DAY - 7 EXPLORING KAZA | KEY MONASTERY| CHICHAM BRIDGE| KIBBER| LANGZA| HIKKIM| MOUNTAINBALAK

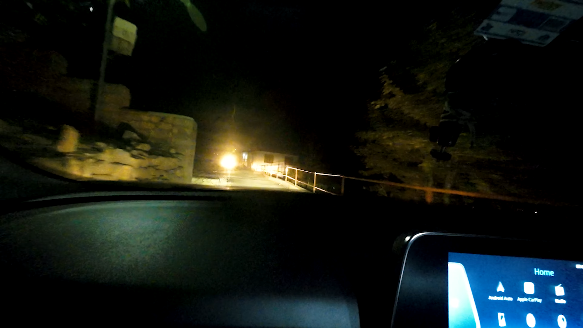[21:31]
अगर कोई सामने से गाड़ी आ जाए तो पास देना थोड़ा ऐसा हो जाता है कि बस यहीं पर है थोड़ी सी जगह, लाइट बंद करना दबाने का ऐसा ही
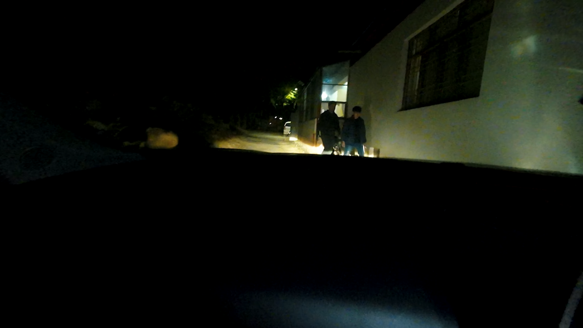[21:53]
ये काजा के अंदर का ऑफ रोड रोड है वैसे ना,
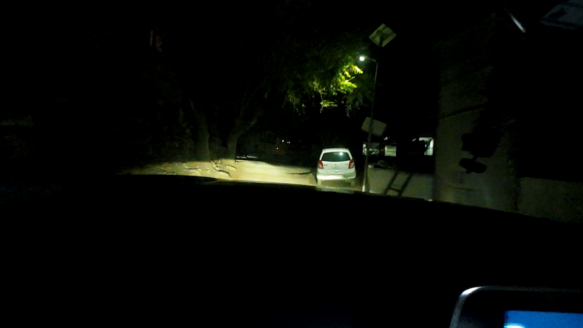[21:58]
ऑफ रोडिंग करनी हो तो इस रोड को जरूर ट्राई करना।
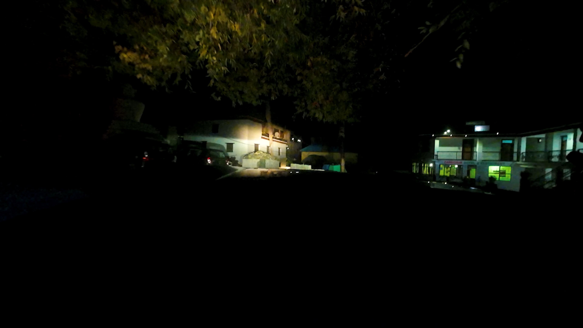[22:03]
एक गाड़ी और आ रही है तो यही रोक लो आप इसको।
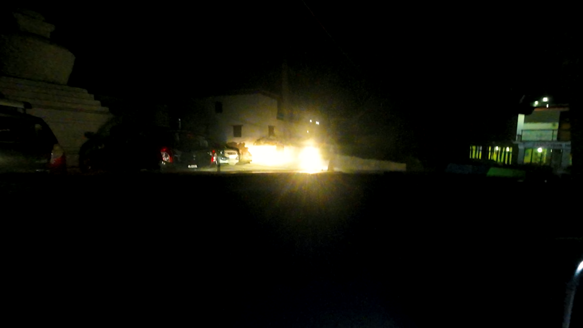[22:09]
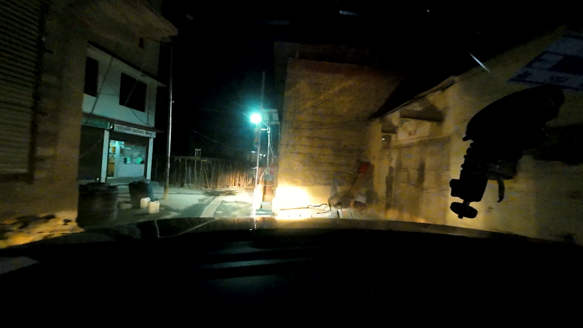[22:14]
ये अपने रावत जी की दुकान है, यहाँ पे बंद हो गई है फिलहाल।
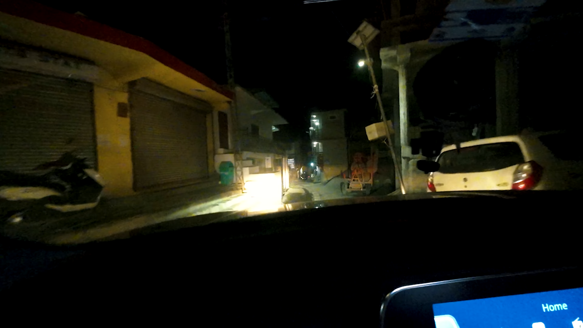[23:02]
यहाँ पे बन रही है बंदे की प्रॉपर्टी है, अच्छी बाहर वाली बढ़िया है भाई।
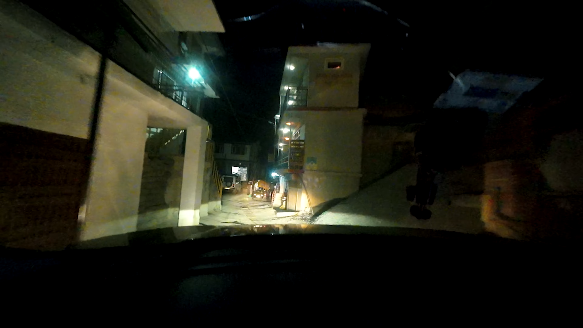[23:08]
और बाकी ये अपना स्नूकर क्लब यहाँ पर, अच्छा ये सीढ़ियाँ जा रही हैं सामने ऊपर को ना,
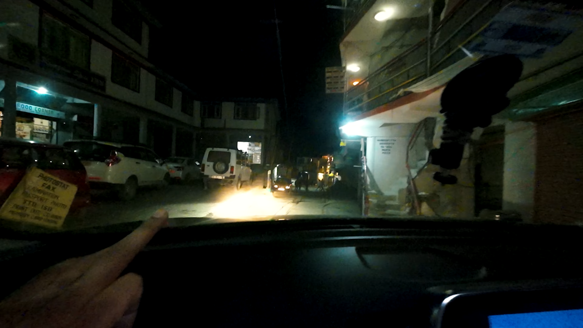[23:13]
लाइटें बंद होंगी तो बंद हो गया इसका मतलब। ऊपर ये काजा का, हाँ ये काजा का मेन मेन चौक पे हम पहुंच गए हैं,
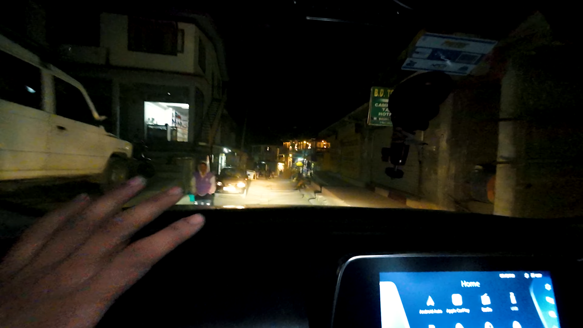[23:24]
तो आप जब उधर से आएंगे तो यहीं पे आएंगे और यहाँ से लेफ्ट,
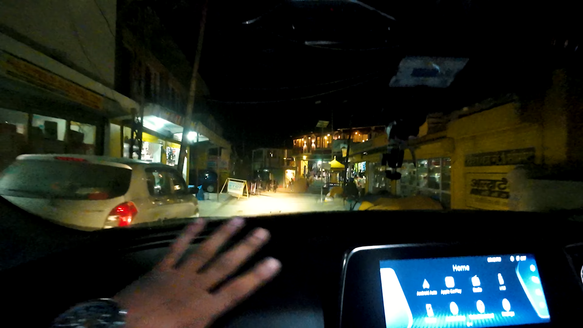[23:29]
यहाँ से रल जाएंगे बस, थोड़ा आगे हम यहाँ साइड में लगा लेते हैं गाड़ी।
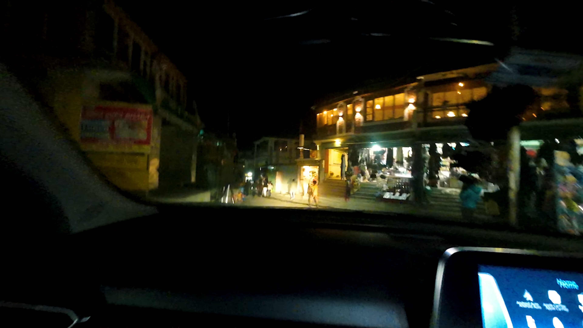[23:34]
गाड़ी हमने लगाई, लगा ली थोड़ी, हमें आज पार्किंग मिल गई, नहीं तो भूल जाओ गाड़ी खड़ी करना, पैदल खड़े करने के लिए भी थोड़ी सी बहुत दिक्कत है।